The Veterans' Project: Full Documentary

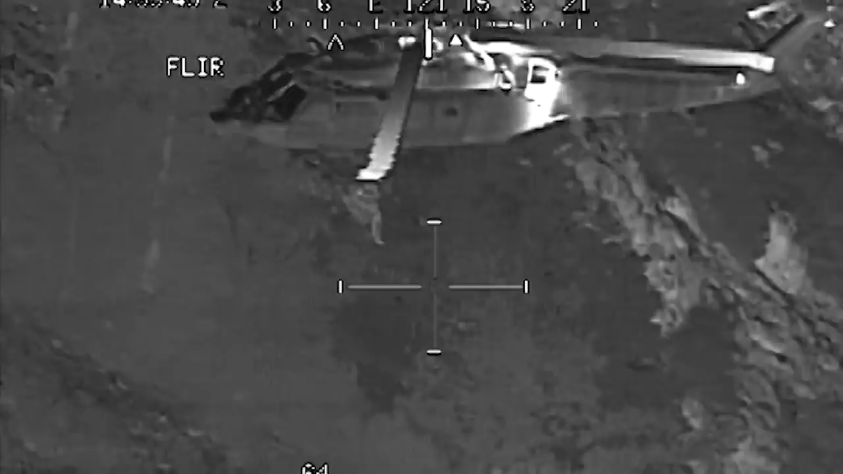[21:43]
Medic's out. They look to be hold pretty good. Roger. I started spinning really fast towards the bottom.